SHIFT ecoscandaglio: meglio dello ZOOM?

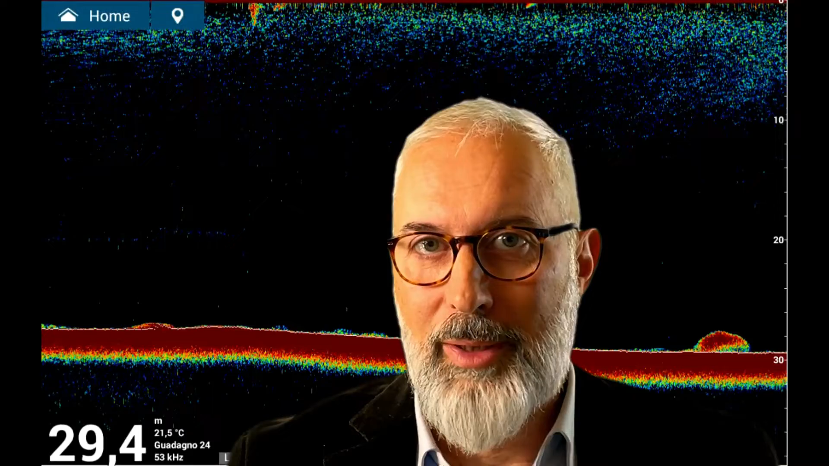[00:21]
On screen: depth 29.4 m, water 21.5°C
sottovalutato invece veramente importantissimo che si usa soprattutto nel bolentino nelle pesche un po più profonde e che ci dà la possibilità di
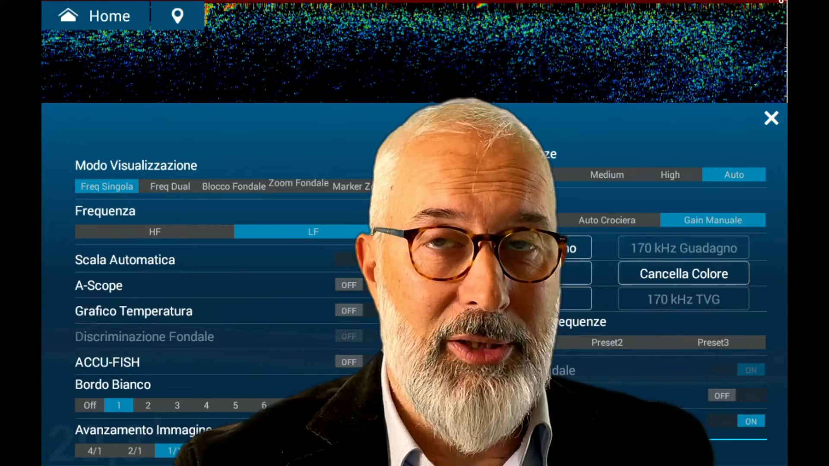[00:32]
sfruttare al meglio il nostro ecoscandaglio vediamo insieme allora lo
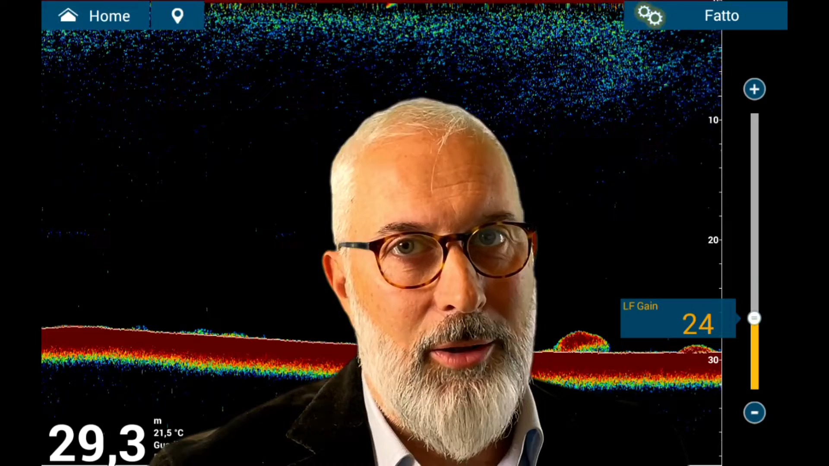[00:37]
On screen: depth 29.3 m, water 21.5°C
shift inizierò mostrandovi l'effetto direttamente sullo schermo anche se siamo una profondità abbastanza bassa siamo a 28 30 metri di profondità già su
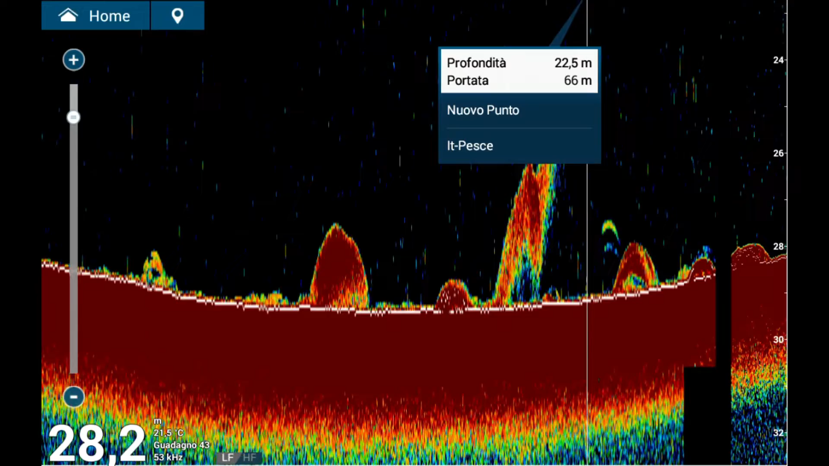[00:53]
On screen: water 21.5°C
questa schermata vedete la differenza di risoluzione tra uno zoom che è la parte a sinistra quella che è appena passata sta passando
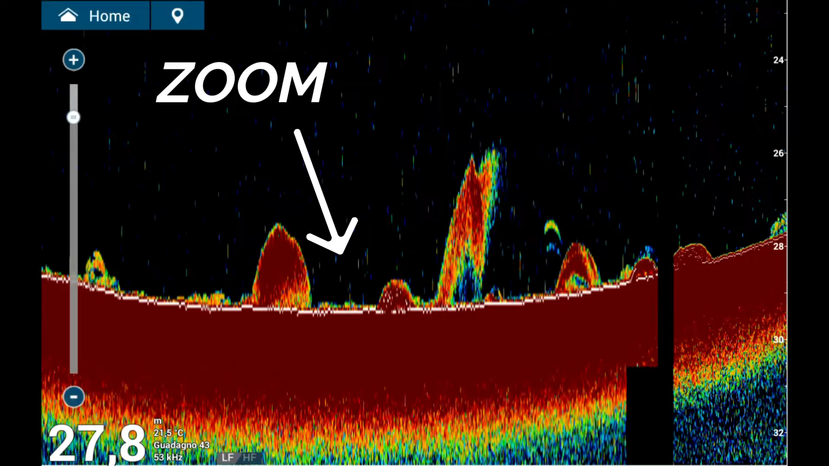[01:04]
On screen: depth 27.8 m, water 21.5°C
che sta scorrendo verso sinistra e la parte destra dove invece
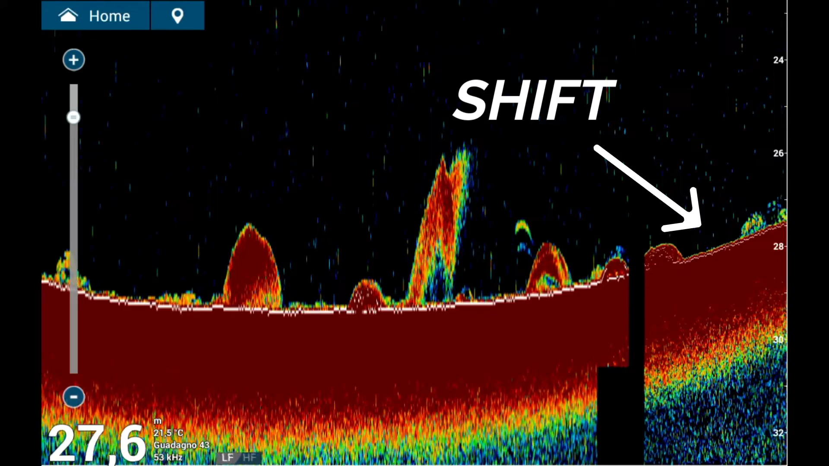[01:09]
On screen: depth 27.6 m, water 21.5°C
abbiamo fatto lo shift come vedete i pixel sono molto più definiti a destra mentre a sinistra abbiamo semplicemente la moltiplicazione dei dati contenuti per ciascun pixel adesso ve lo mostrerò ve lo farò capire meglio in un modo grafico comunque il risultato è quello che vedete se voi utilizzate lo shift aumentate la definizione soprattutto
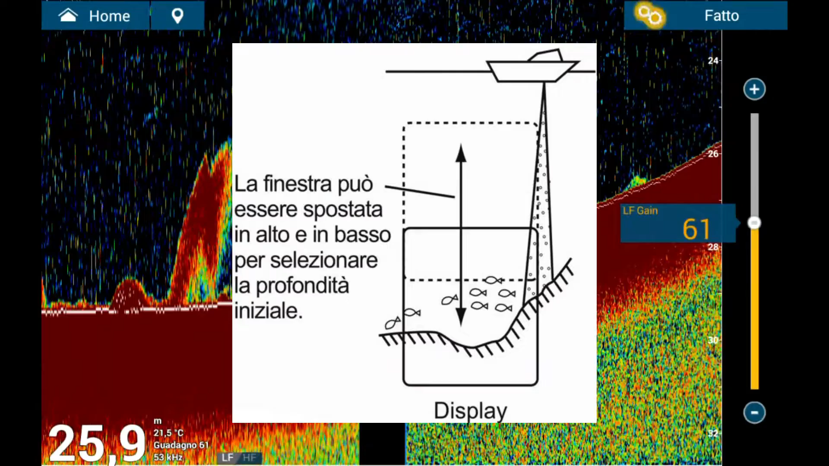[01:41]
On screen: depth 25.9 m, water 21.5°C
in acque profonde se voi invece usate lo zoom non fate altro che moltiplicare i dati contenuti in ciascuna locazione di memoria dello strumento e non migliorate la definizione